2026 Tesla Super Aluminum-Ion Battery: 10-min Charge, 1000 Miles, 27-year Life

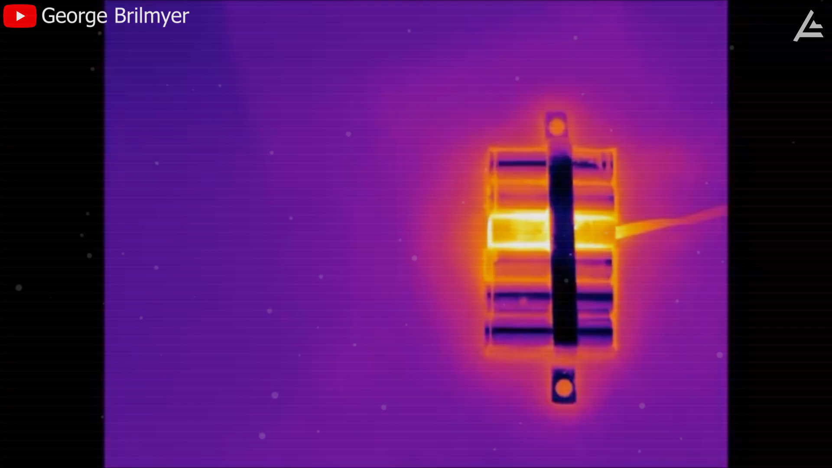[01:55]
If a cell is punctured in a crash or overheats from a defect, it can trigger a chain reaction.
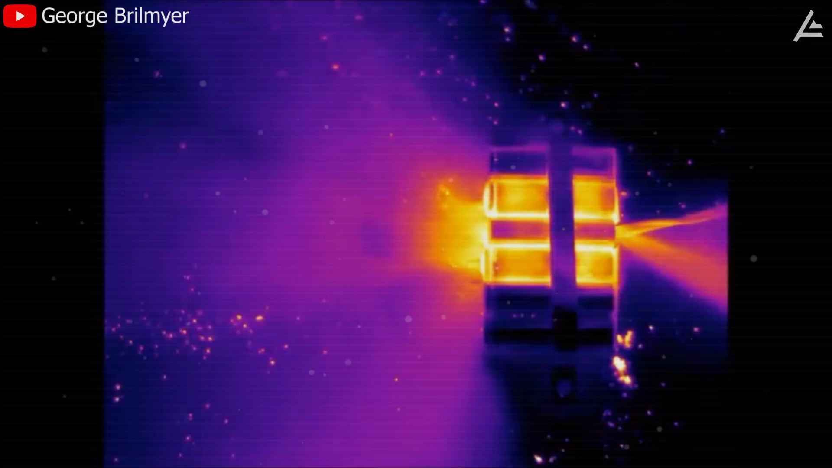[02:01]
Once ignited, a lithium pack doesn't just burn, it produces its own oxygen supply,
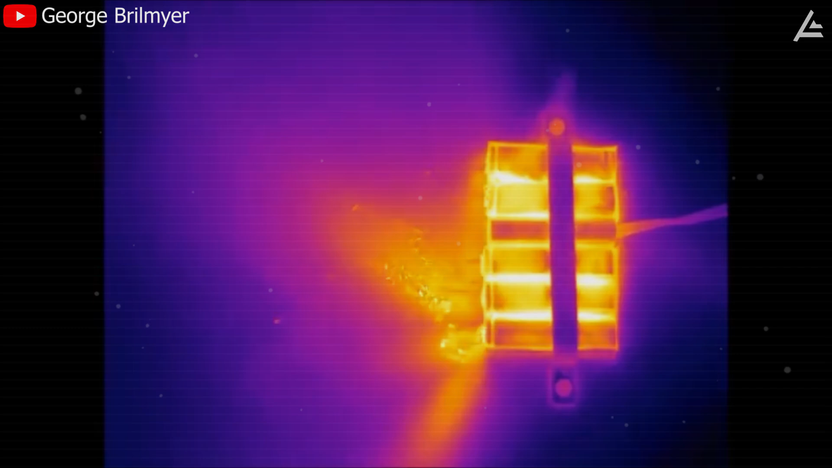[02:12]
which means the fire feeds itself until every combustible material is gone. In numbers, the public can grasp.